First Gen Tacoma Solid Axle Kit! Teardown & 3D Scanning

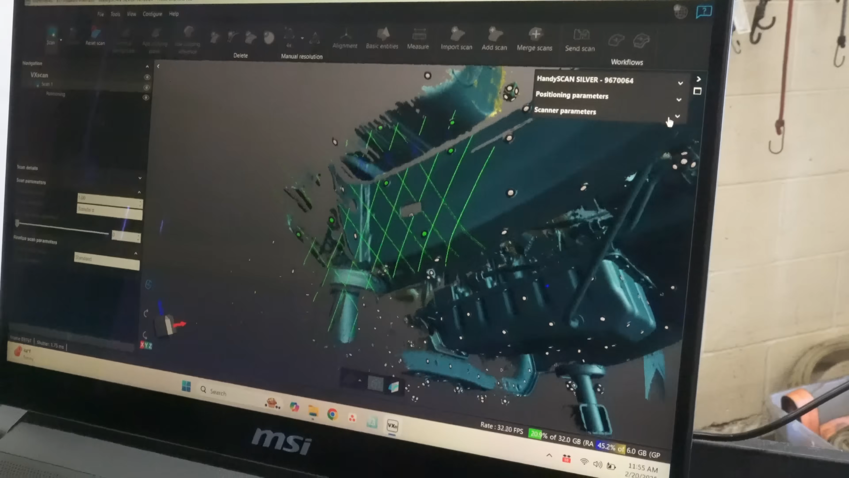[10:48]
The main focus right now is once we get this scan, we're going to design a front frame plate that wraps the top and bottom of the frame the same way our second and third gen kits do.
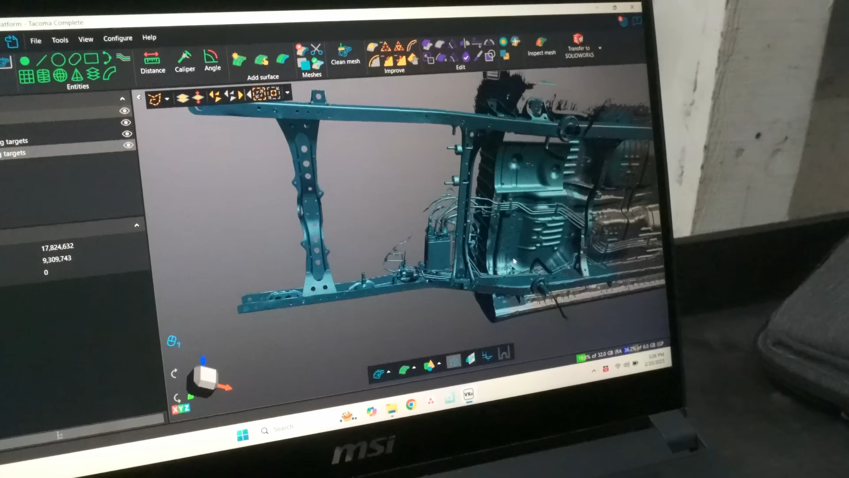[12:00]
Oh, look at that. We have a full Tacoma.
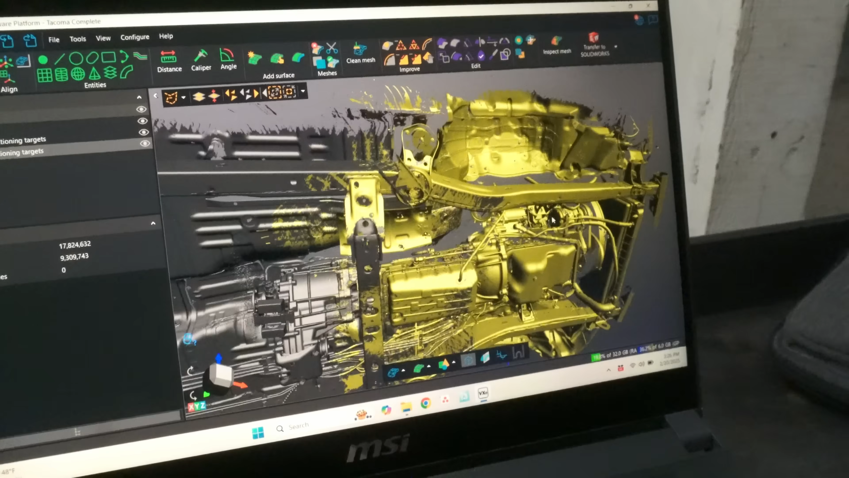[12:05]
Dude, it's so good.
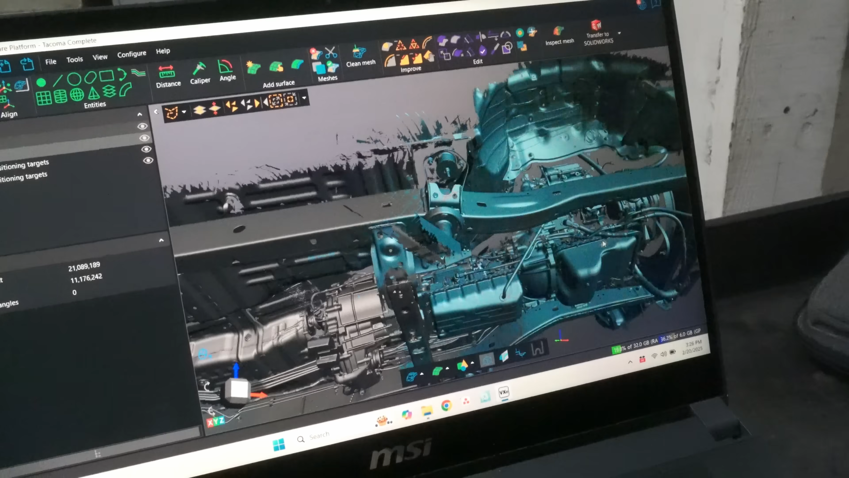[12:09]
Well, there you have it. Josh got all our scans done.
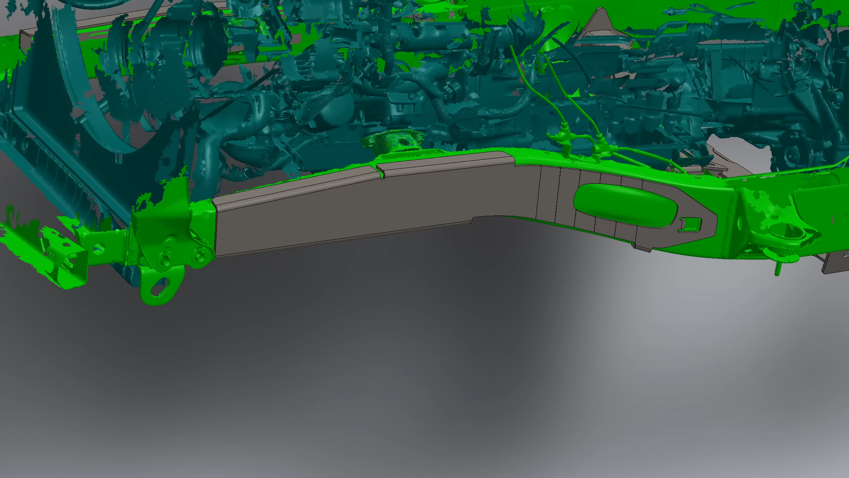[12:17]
He went ahead and made us a front frame plate and he's got our cross member drawn up as well.